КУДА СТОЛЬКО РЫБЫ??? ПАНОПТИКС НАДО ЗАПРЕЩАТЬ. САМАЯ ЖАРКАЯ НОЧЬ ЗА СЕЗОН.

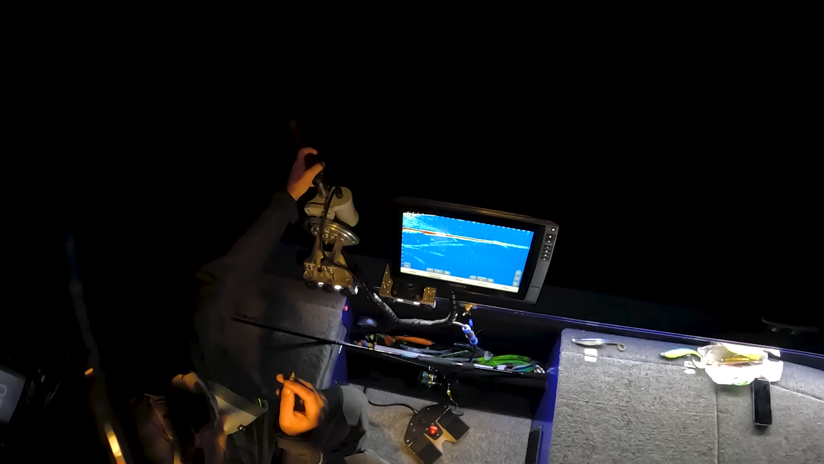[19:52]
Опять развернулся, подожди. Где он? Вот один стрелок. Нет. Не, на 11, вот точка. Да вот, на 11. Ну вот стоит, да? На десяточка.
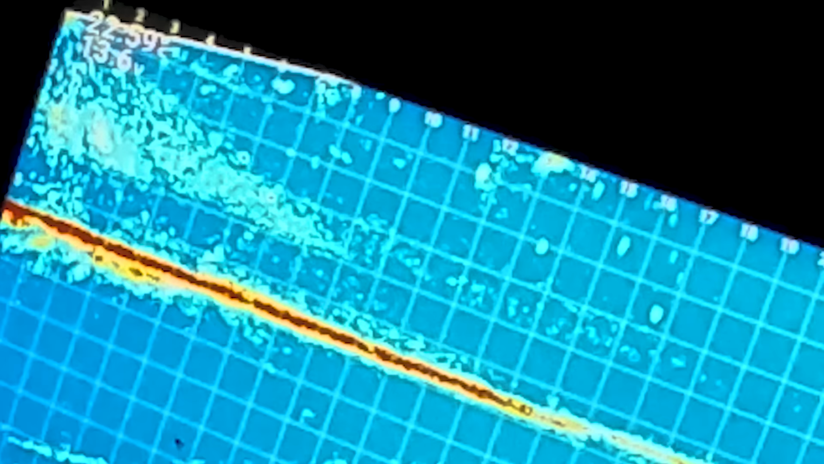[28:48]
Давай догони. Вон на бошку. Давай. Я его задел.
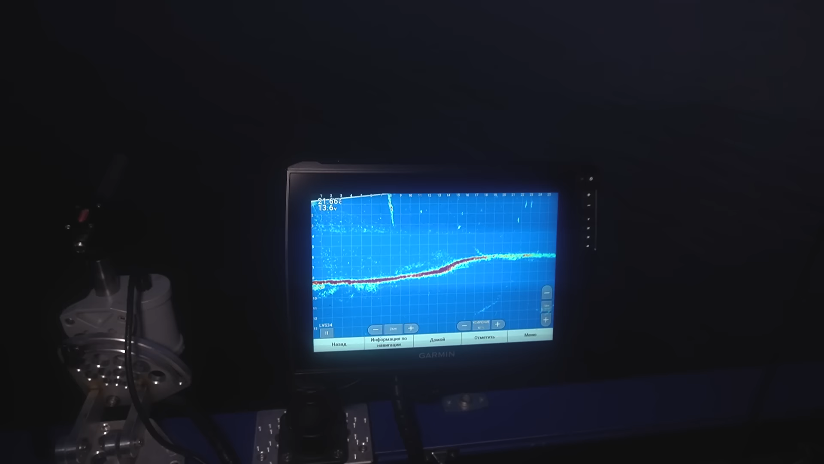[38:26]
Подкинули, и все красиво. Уже утряночка.
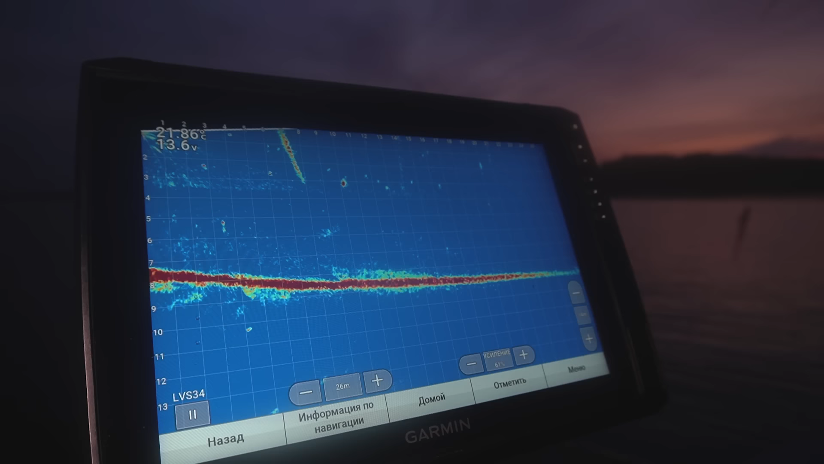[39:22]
Предлагаю пройтись. Что ты думаешь, это лещ? Нет? Ну смотри, сколько вот тут. Как грязи.
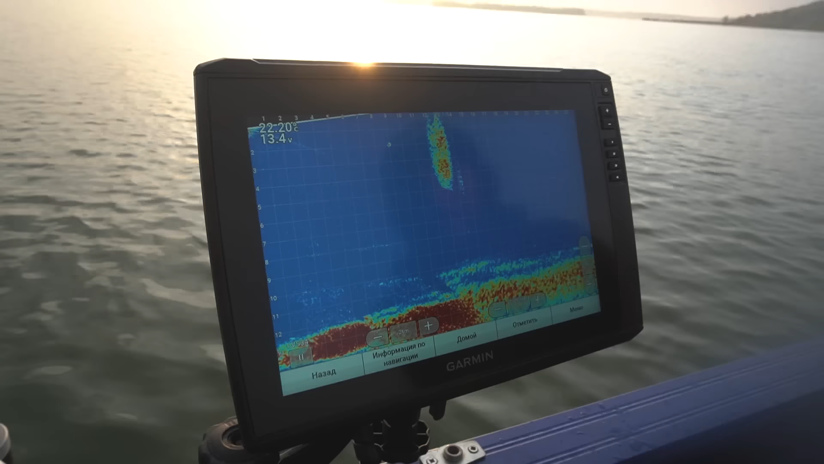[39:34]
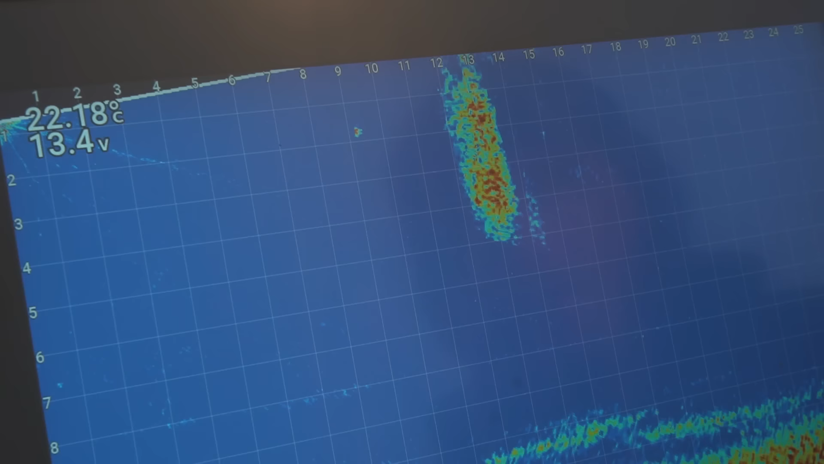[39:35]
Так.
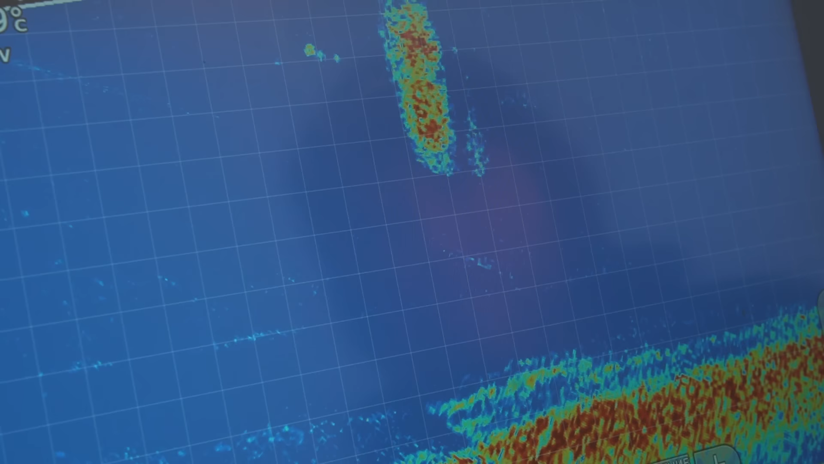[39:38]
Идет, да? Угу. Идет, идет, идет. Давай, давай.
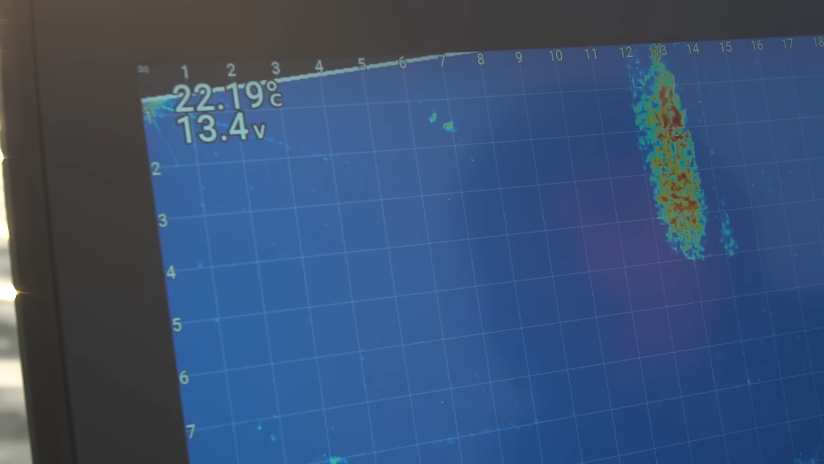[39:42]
On screen: water 22.19°C
Давай, давай, давай, давай, давай, давай. Парень.
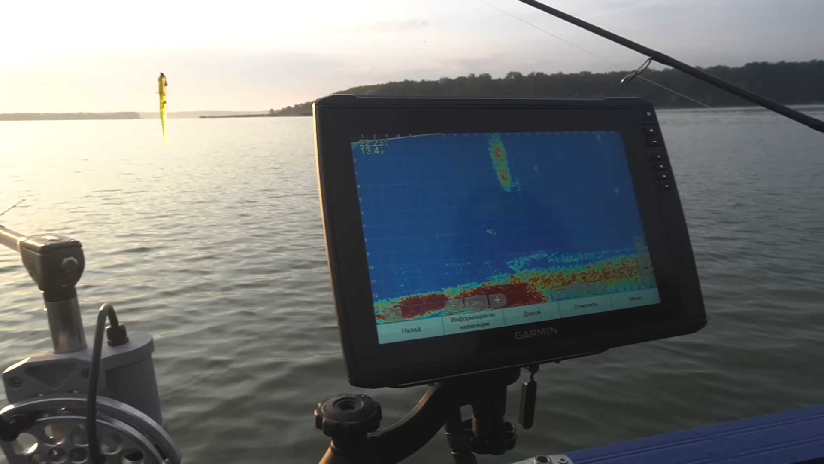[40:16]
Короче, с утра начались, сменили локацию. И рыбка тут, вот он, смотрите, вот судачок.
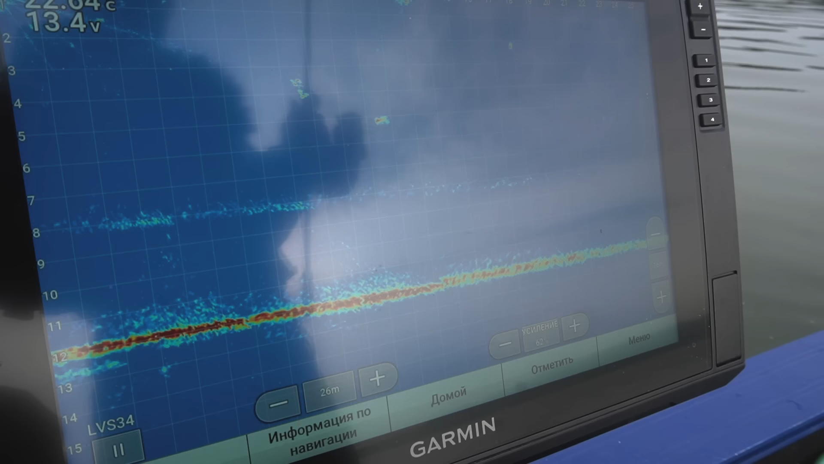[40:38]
Минут, наверное, 40. Да, вообще не голодный. Вот такой вот судачок.
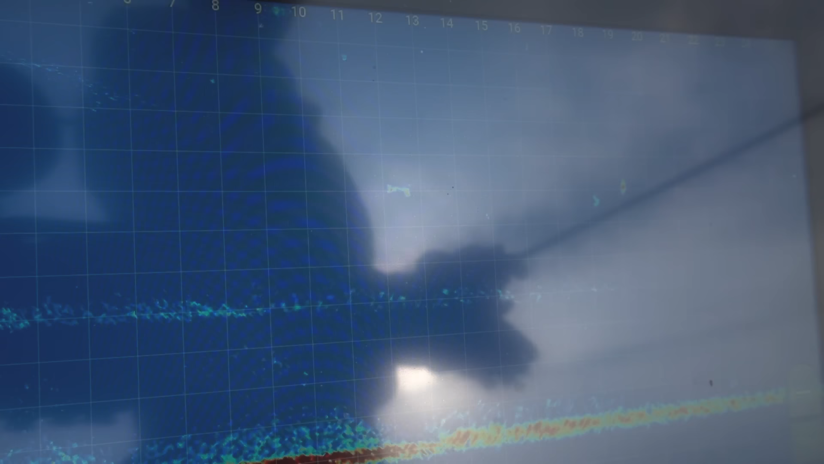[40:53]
Ну вот мы уже 40 минут его кидаем в него. 40 минут. Уже не знаю, сколько за ним проплыли.
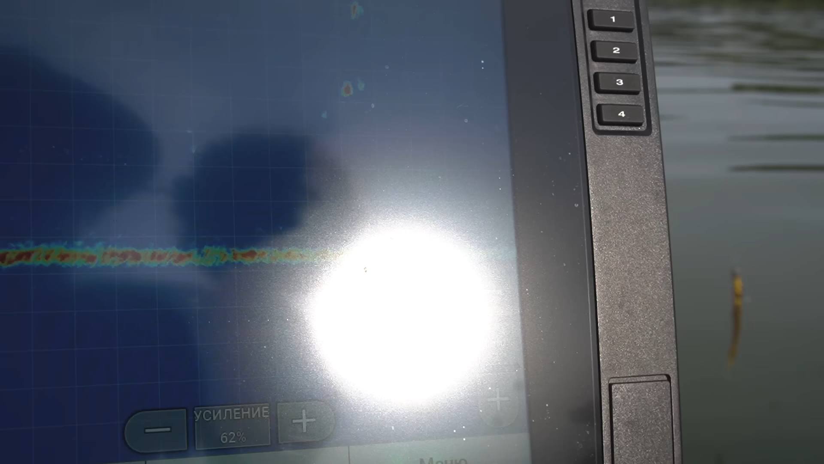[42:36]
Да не, это опять эти рыбки. Рыбки. Рыбки.